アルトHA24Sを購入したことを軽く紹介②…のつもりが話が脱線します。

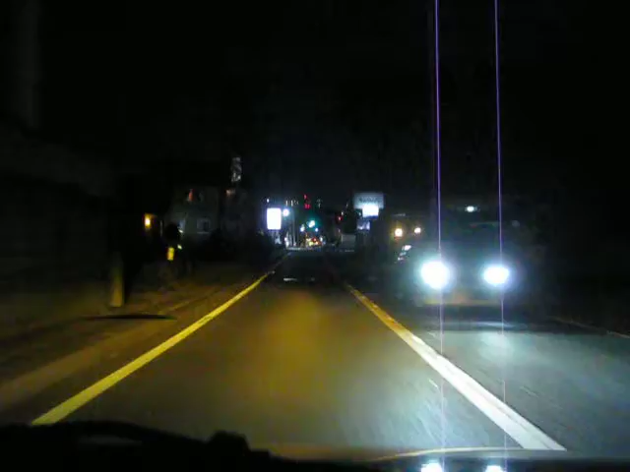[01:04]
感じがいいです。私はそう思っています。今これ、走っているのは、 国道464号線です。464ですね。昔は国道じゃなかったんですけど、 いつの間にか、国道に格上げされまして、
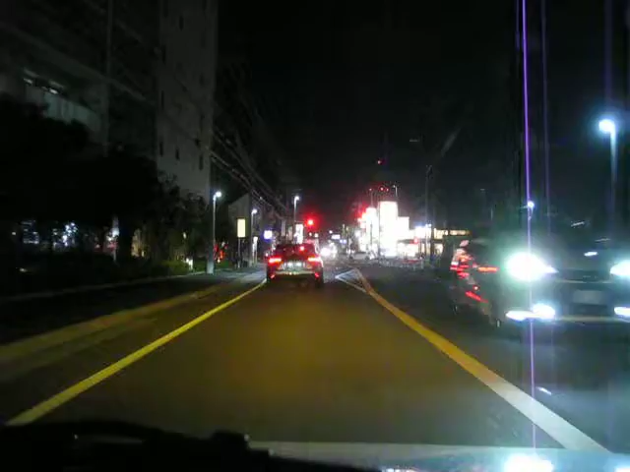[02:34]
台風の被害とかで、 前テレビでも放映されたことがありますけど、梨の産地なんです。ここは、国道4645線は、 通称梨街道って言うんですよね。近く通ってる6号線は、 水戸街道とか言いますけど、そんなことがあります。ここは今、秋山の駅の近く。 秋山もここ5年ぐらいで、急速に発達しましたね。
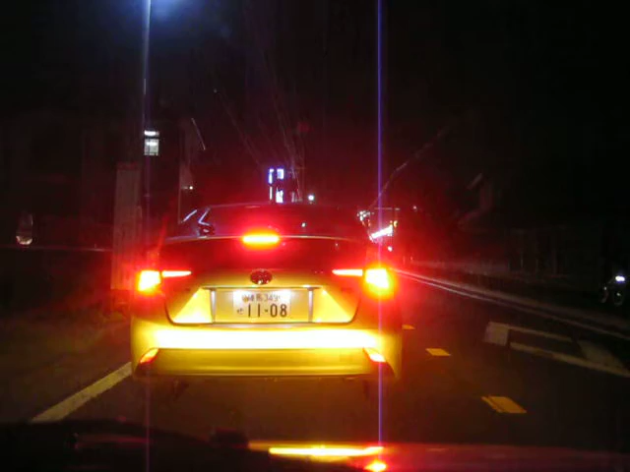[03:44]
そういうコンセプトで、 街を組み立てみたいで、あの、あの辺だけとかは、 道もちょっと広いんですよ。
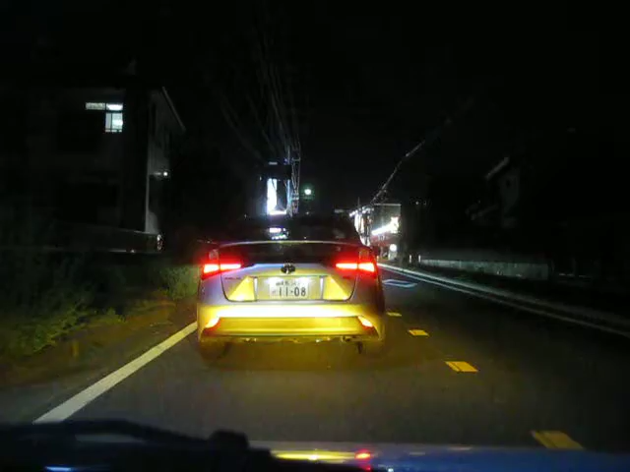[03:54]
あの、えっと、 オートバイがすり抜けることができるくらい、広いです。あんまりすり抜けちゃいけないんですけどね。危ないですから。えっと、ここ、まぁこれ、ちょっとパチンコ屋さん。パチンコ屋さん、 また、私パチンコとかやらないんで。あの、明るかったり、広かったり、するのがいいと思うんですけど、